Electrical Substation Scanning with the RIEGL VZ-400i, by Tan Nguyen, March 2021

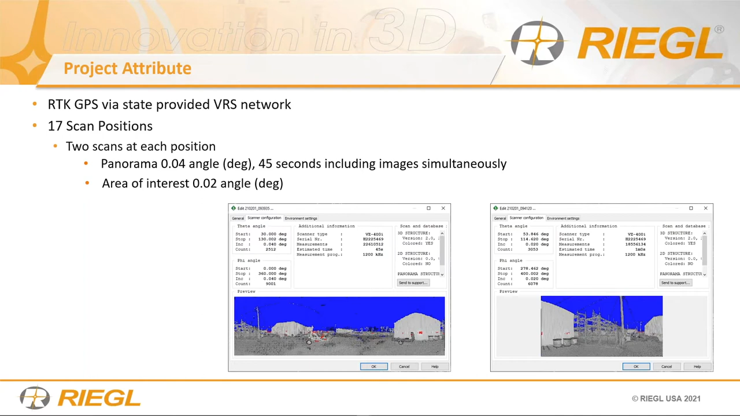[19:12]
Right. They're smaller objects. So you want a high density and smaller step angle so that, you know, you can put these points on top of these objects so that later on you can model it. Now, you can see here and we did that to every single scan position. Right. So you can see here from the top view, this is the three hundred and sixty degrees scan. OK, now you can see we started number one. We ended on 17 and we only went to areas that we could go. We did not go inside at all. So just to show you that the capability of the 400 and this scanner was either right at the fence level or below the fence level. So we had a fence in the way.
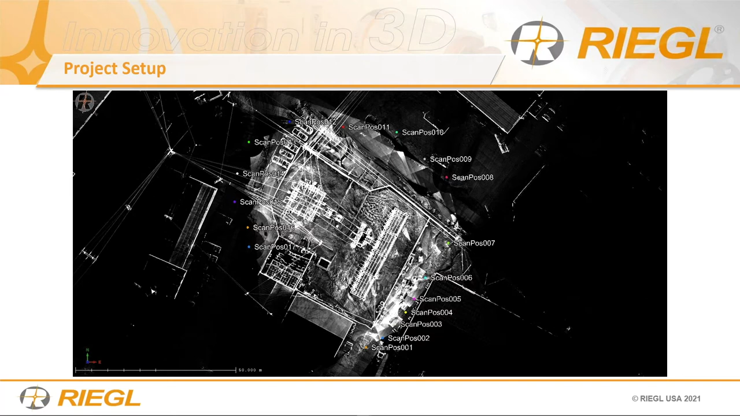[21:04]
We just give them the small detail scan, which ultimately has a higher point density anyways. And that's what you want to give them when we scan these type of environment, because these objects are really small power lines and such and whatnot. OK, so, yeah, so you can see here, this is the 360 scan. And then since we don't have to register and plus these 360 scans helps with the registration. So it's always important and it doesn't really take that much time. It's 45 seconds. You get the images and then you also get the full data. It really helps with the registration. In fact, if you were to ask me,
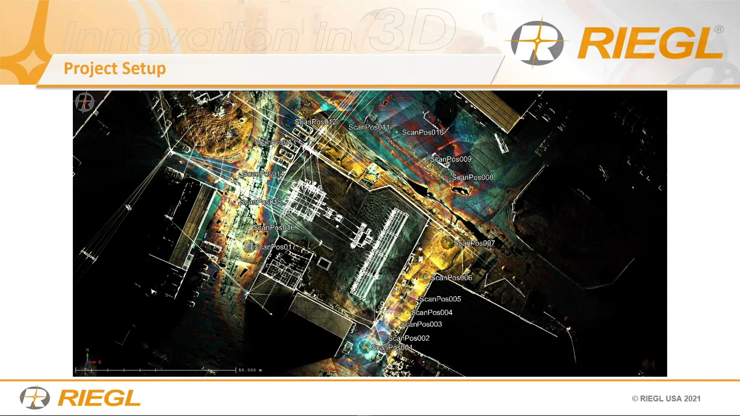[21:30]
I highly recommend you to do a 360 scan and then a small area of interest unless you're using survey control. So, again, this project was different. It didn't have any server control or it has RTK accuracy. All right. So, of course, automatic registration after we scan, which didn't take any time. Right.